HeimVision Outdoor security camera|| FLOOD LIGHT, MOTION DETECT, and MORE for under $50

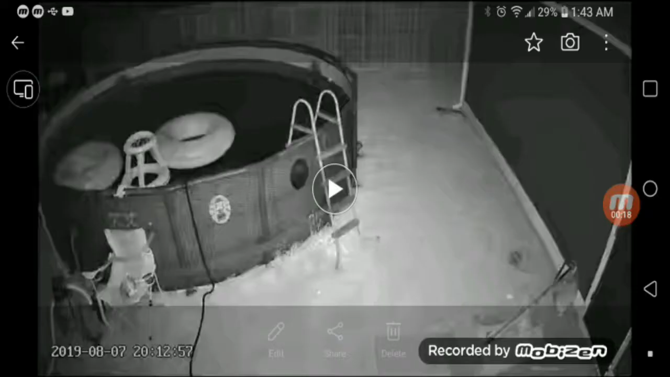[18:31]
somebody's in the area they don't supposed to be in, you can set the alert to go off. So we're going to go ahead and check that out right now. So you heard it, you get a dog barking sound.
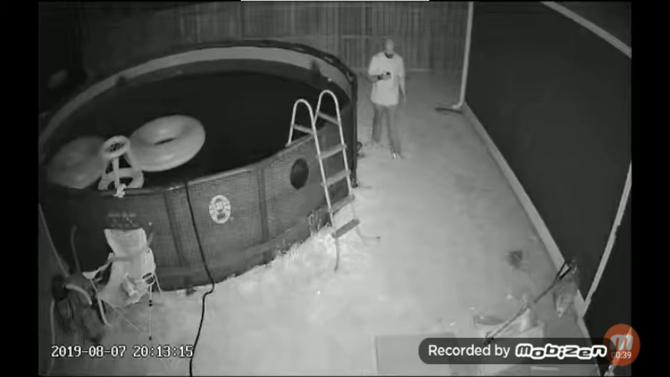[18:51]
And let me tell you, when the camera is mounted high, and outside, the sound really resonates. And you know, you want to look around, and people are going to look around and try to figure out where that sound is coming from.
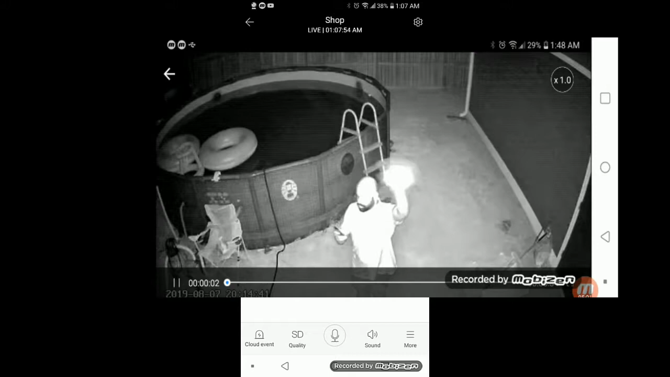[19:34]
And they do also mention that changes in color, as far as like sunlight, or you might,
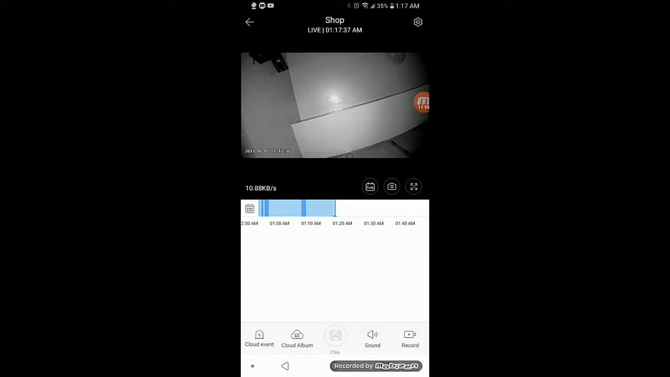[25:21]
You know, you could send the whole video, you know, or if you have an SD card inserted, you just play it back from your SD card. So let's go on over again. That's the snapshot button where you see the camera. Then you have the picture, the full screen icon right there.
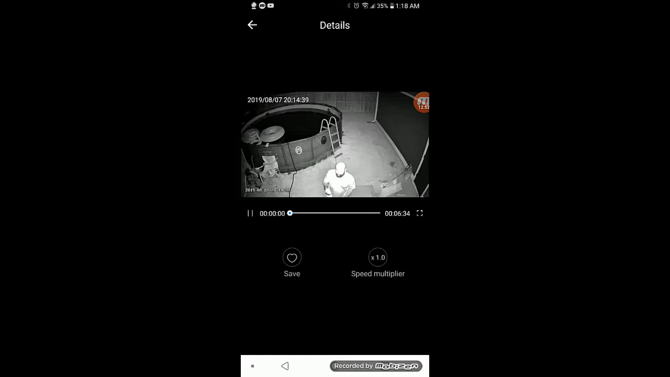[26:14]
So this is me doing some testing on the camera. Again, this is night vision.